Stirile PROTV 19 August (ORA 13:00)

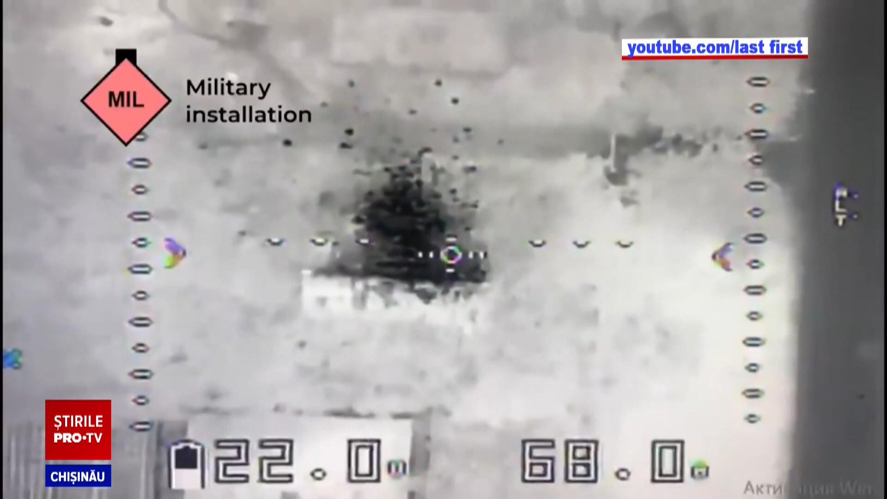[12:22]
Un filmuleț publicat de Armata Ucraineană arată cum dronați se poziționează
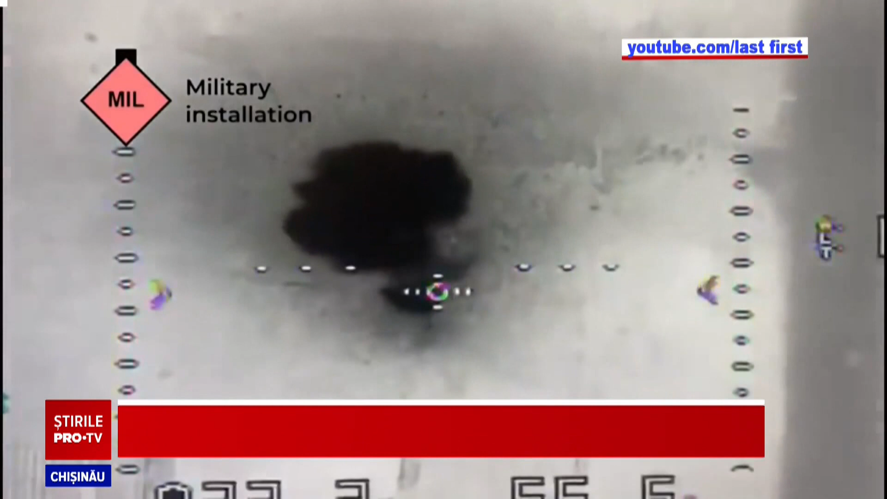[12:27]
deasupra tankului care pare a fi deja abandonat și lancează chiar printr-una din trapele deschise de pe turela tankului o grenadă care,